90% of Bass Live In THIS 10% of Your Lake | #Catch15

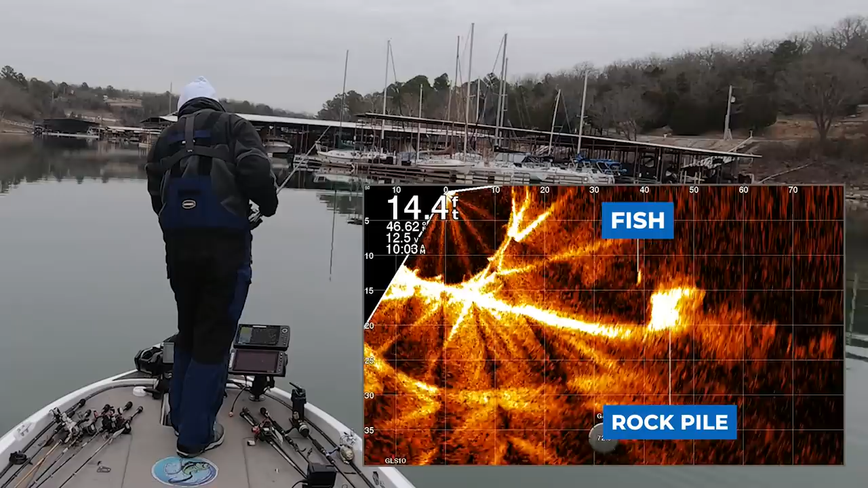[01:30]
On screen: depth 14.4 ft
Got him. There we go. Good one.
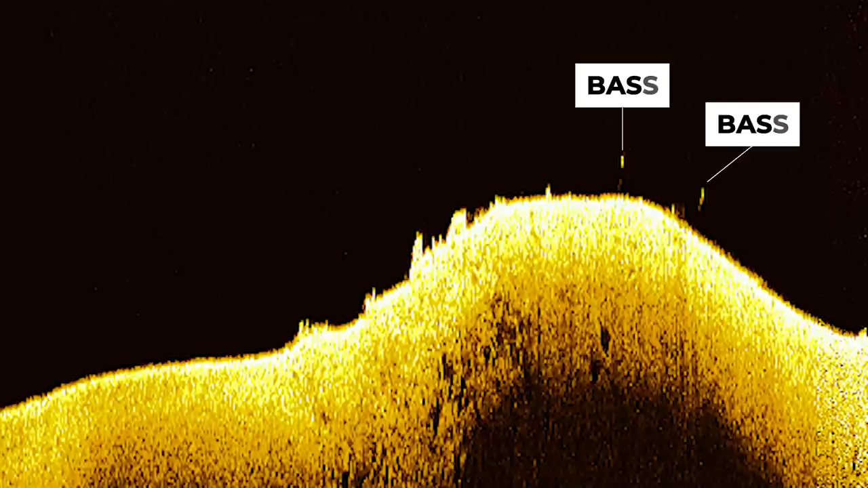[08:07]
It has a couple of dots down there, but side imaging is what really pops this area.
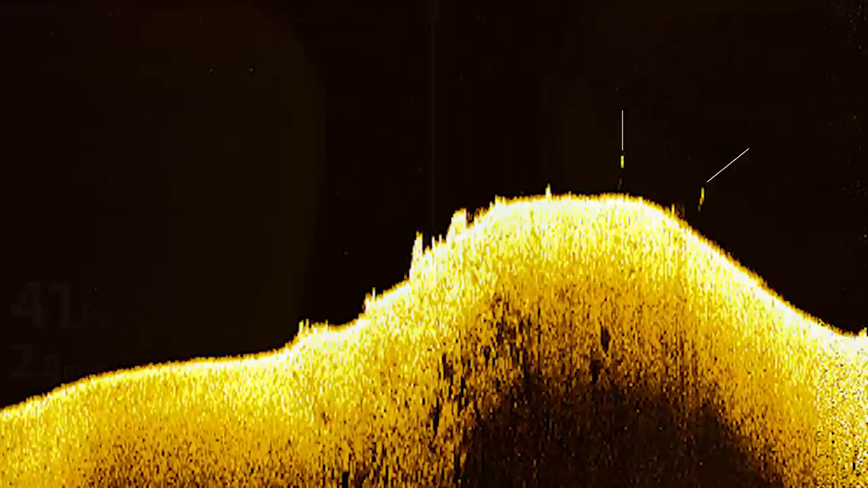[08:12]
If you take a look at side imaging, you can see a nice rocky vein. And we're not fishing off of a rounded point or any obvious structure.
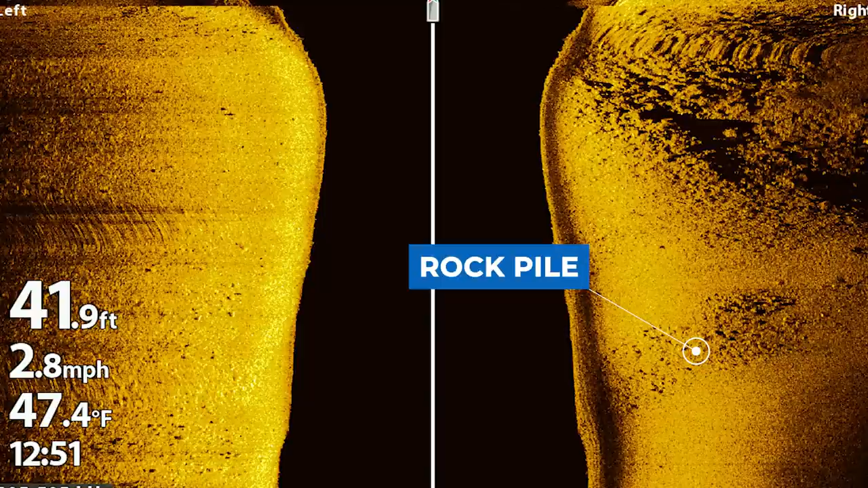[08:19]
On screen: depth 41.9 ft, water 47.4°F, speed 2.8 mph
We're literally in the dead center of these creeks. This is what I would consider a ditch.
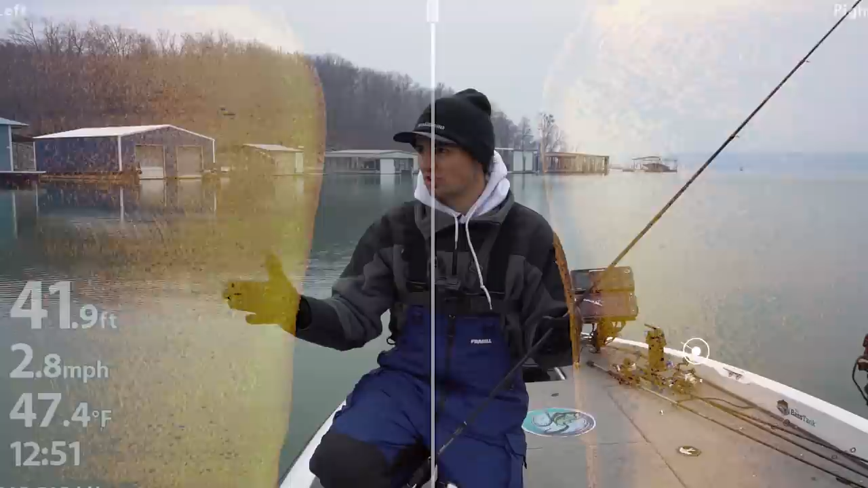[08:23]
On screen: depth 41.9 ft, water 47.4°F, speed 2.8 mph
And it's just feeding this pocket here. And literally that rock pile is in the dead center of it in 20 to 25 feet of water.